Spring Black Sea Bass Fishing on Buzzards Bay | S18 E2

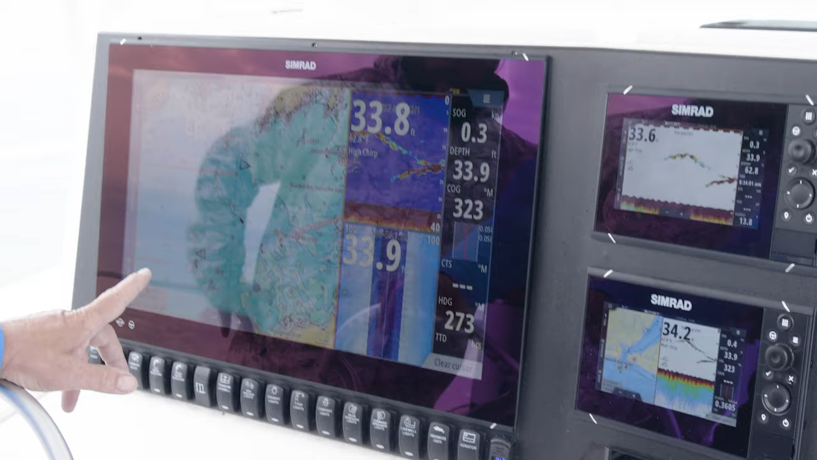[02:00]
NSO Evo 3, 24-inch screen. I literally can do everything I want.
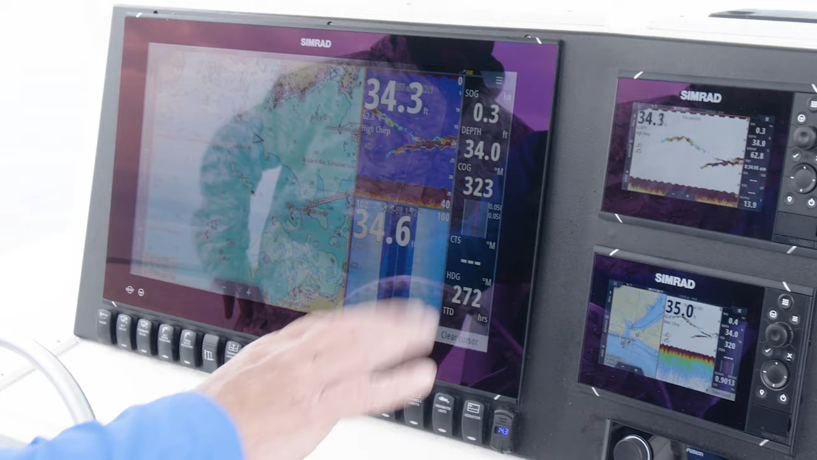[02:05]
I really think we should get all these fish. Yeah, that looks really good right now.
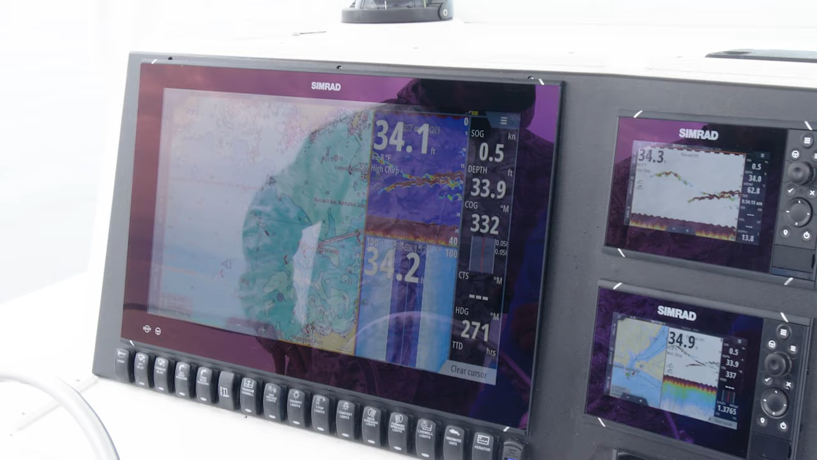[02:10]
On screen: speed 0.5 kn
What we set out to do is first establish our drift.
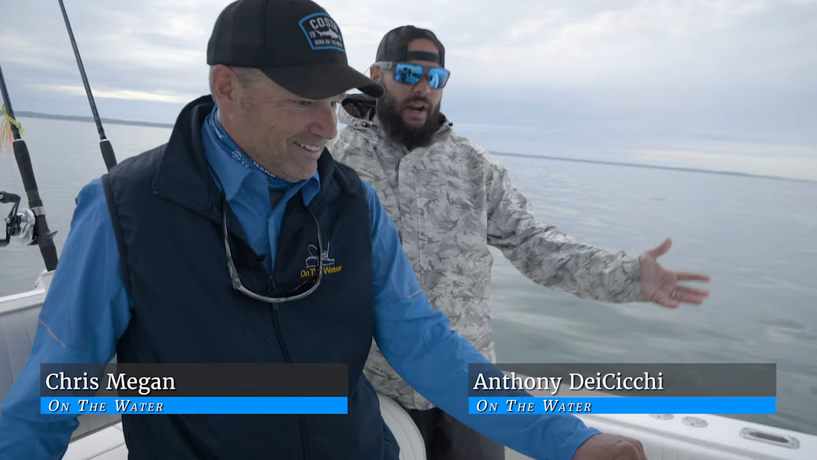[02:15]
That's a little bit of an upwelling or a plateau that we're going to drift over.
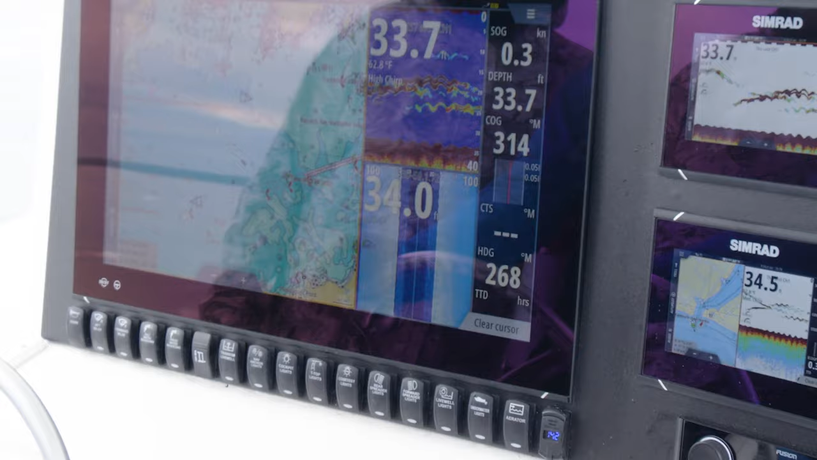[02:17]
On screen: water 62.8°F
But these marks look really good, and we're away from the fleet.
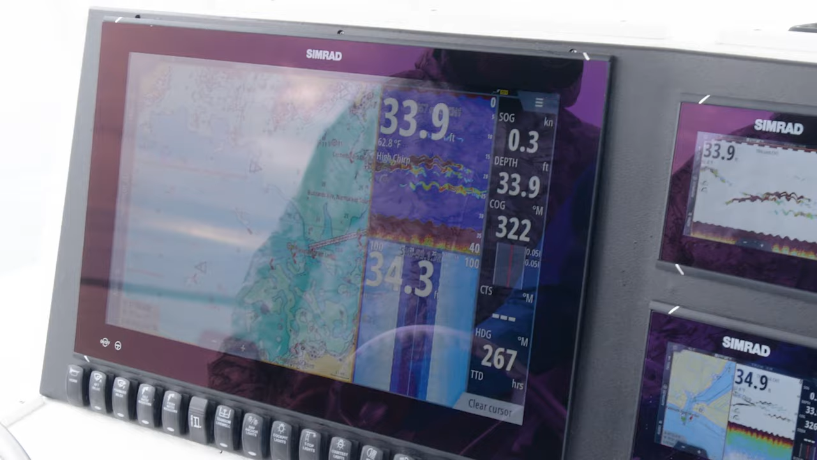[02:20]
On screen: water 62.8°F, speed 0.3 kn
We're going to figure out what our drift is right now. Once we establish that, we're going to be just running it to the top of it, killing the engine, and then drifting down.
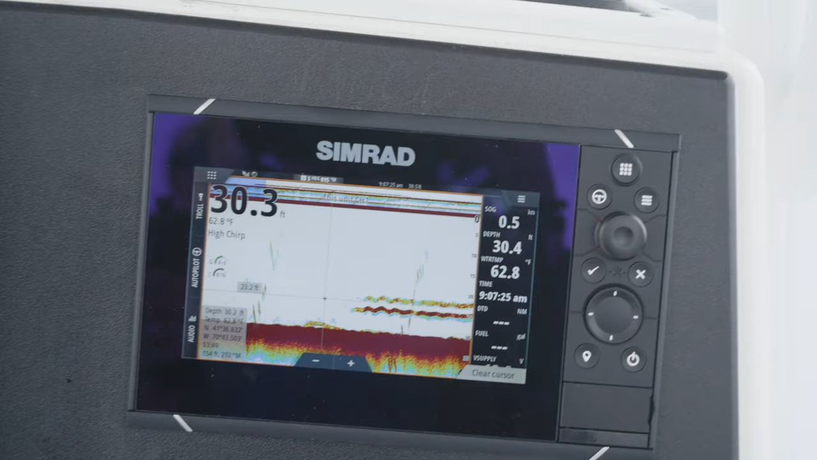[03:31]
On screen: water 62.8°F
See if that holds bottom for you. Oh, here they come. Right here, Cheech. All right.
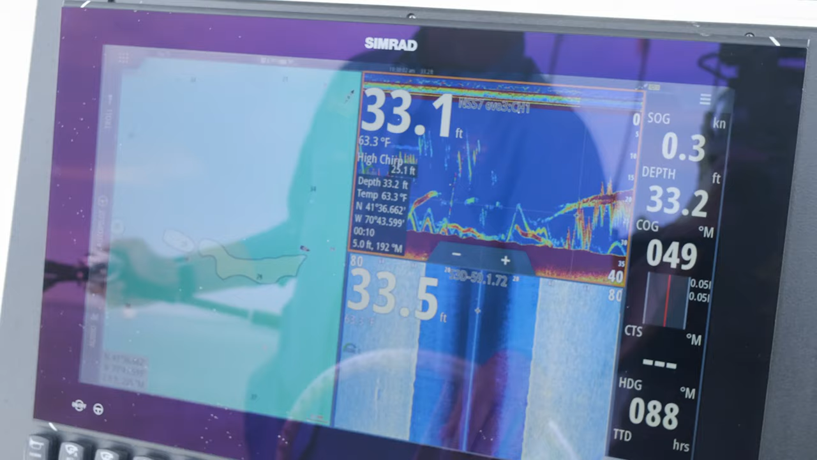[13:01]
On screen: water 63.3°F, speed 0.3 kn
Cheech, they're all over the place down there. I'm going to change over to something different. Cheech, they're all over the place. Here he is. Oh, yeah.